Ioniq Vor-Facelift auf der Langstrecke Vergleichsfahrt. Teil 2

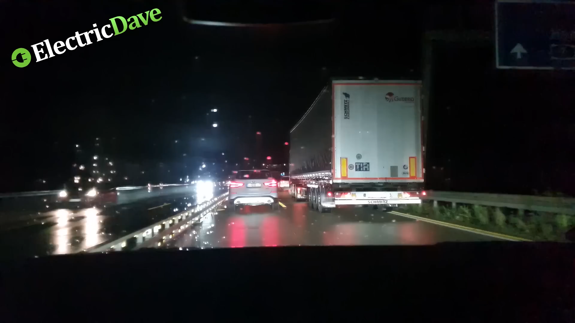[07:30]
Ist ja auch schrecklich. Wollen wir das Ding an hier? Bap. Wir stehen schon seit längerem. Und zwischendurch läuft es mal wieder. Kostet uns auch, was steht hier?
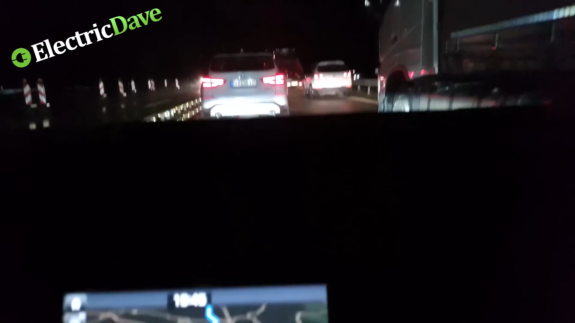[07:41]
Plus 48 Minuten haben wir noch vor uns jetzt. Alter, das ist fucked up.
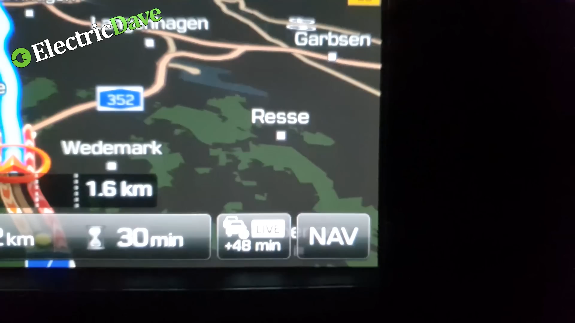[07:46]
Wir hätten doch auf die Umfahrung hören sollen.
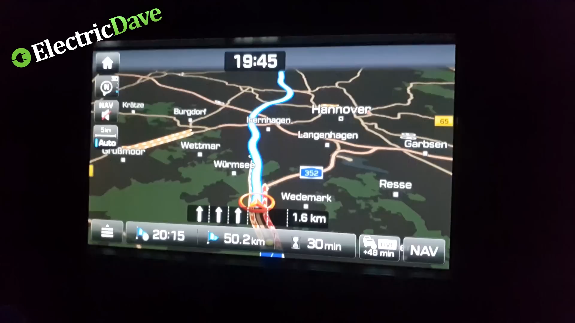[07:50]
Das Auto hat uns vorgeschlagen, die Baustelle zu fahren, aber sie sah jetzt nicht so dramatisch aus. 48 Minuten? Ach, guck mal da. Deswegen würde ich hier alle rüberziehen.
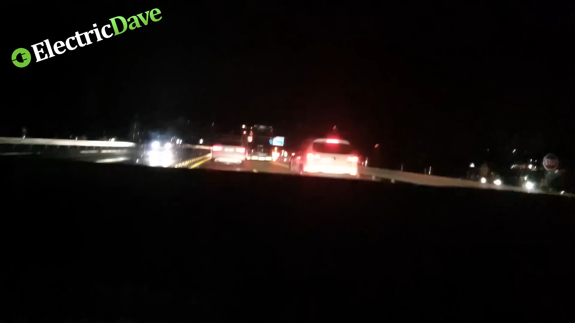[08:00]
Guck dir mal die Auffahrt an. Ah. Ja gut, das ist... Die müssen ja auch irgendwo drauf kommen, aber... Aber das ist bitter hier. Das frisst wieder Zeit. Bis wir in Hildesheim sind zum Laden. In Hildesheim? Nein. Naja, was soll's. Wir haben nur noch zwei Ladestationen vor uns. Wir haben überlegt eigentlich, dass wir sogar noch in Hamburg das letzte Mal geladen haben.
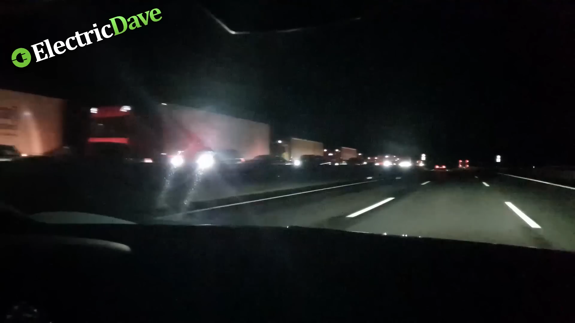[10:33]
In die Richtung Norden haben wir hier nämlich den Stau des Jahrtausends. Das hört gar nicht mehr auf. Sind hier gerade so Göttingen. Höhe Göttingen sind wir. Und immer noch auf der 7. Das ist schon ganz schön krass, was da drüben los ist. Ein LKW nach dem anderen. Die armen Schweine. Oh, jetzt ist Schauende, glaube ich. Ja. Die wissen alle noch gar nicht, was sie erwartet. Oh, wie gemein. Direkt nach der Kurve. Ja. Naja. Jetzt machen sie alle bremsen und heil ankommen.